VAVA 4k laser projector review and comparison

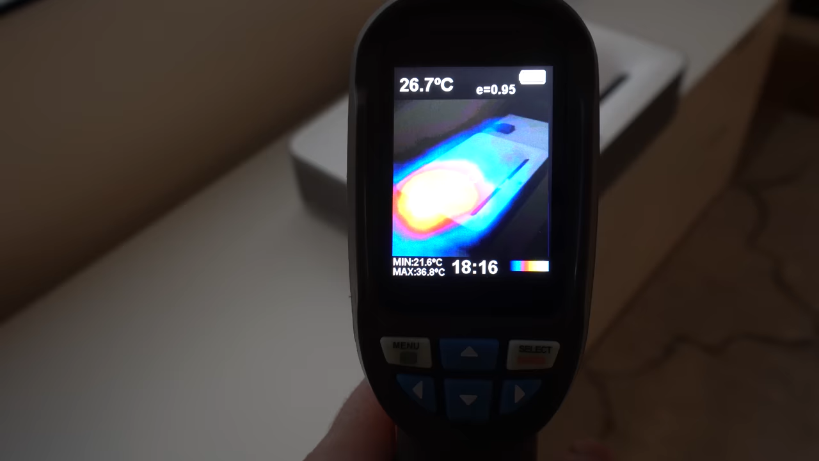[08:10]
On screen: spot 26.7°C, max 36.8°C, min 21.6°C
Also, my thermal camera shows pretty good temperature and the heat dissipation on the projector case, which is expected,